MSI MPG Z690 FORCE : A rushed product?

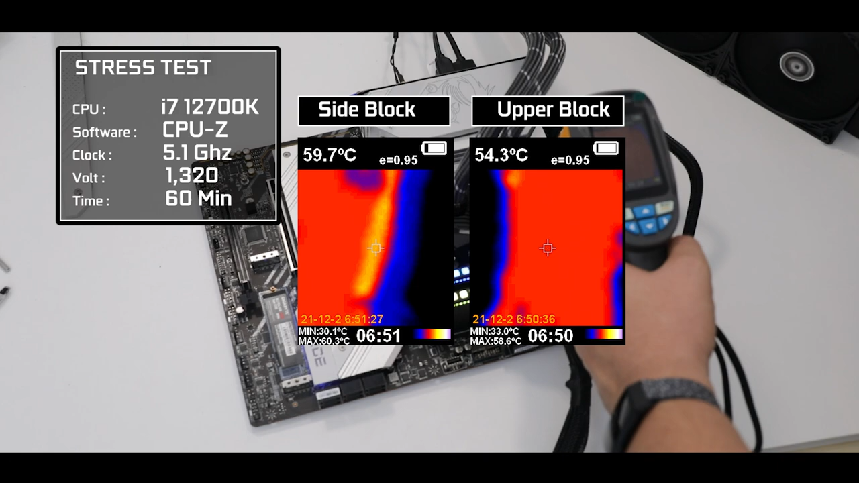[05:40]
which is rather impressive and show that this section of the board benefited from the full focus of MSI engineering.